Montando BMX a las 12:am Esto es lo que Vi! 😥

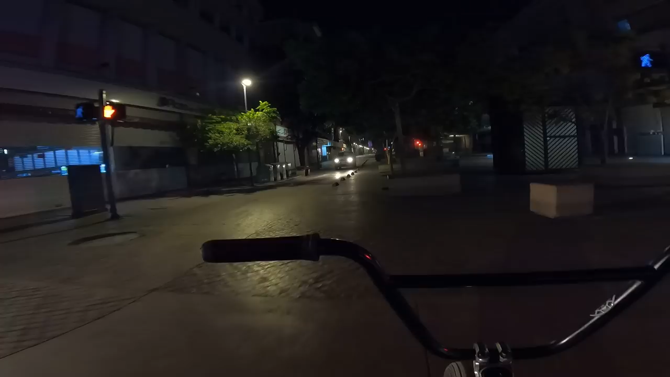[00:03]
qué onda banda bienvenidos a otro vídeo nocturno son las 12 de la noche
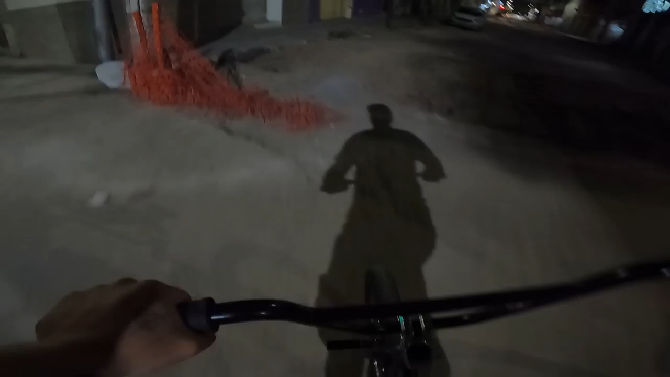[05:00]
Esta ciudad para empezar siempre está
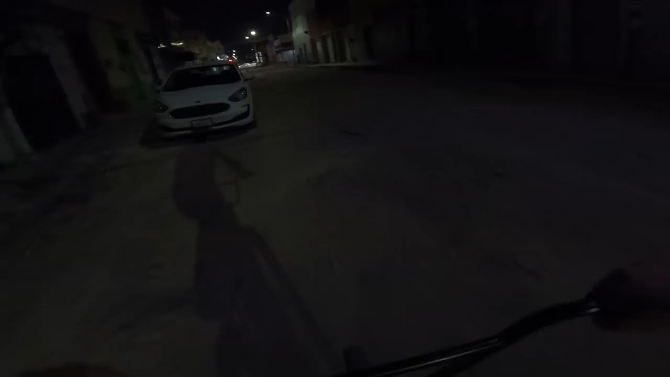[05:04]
Bajo construcción Siempre están construyendo algo
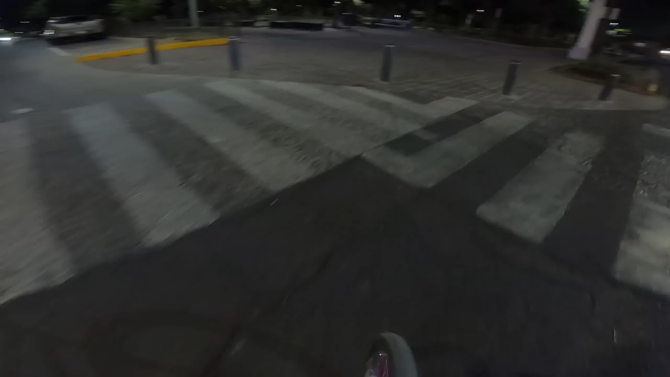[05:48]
Estamos en uno de los parques Donde Pues hay más homeless De todo Guadalajara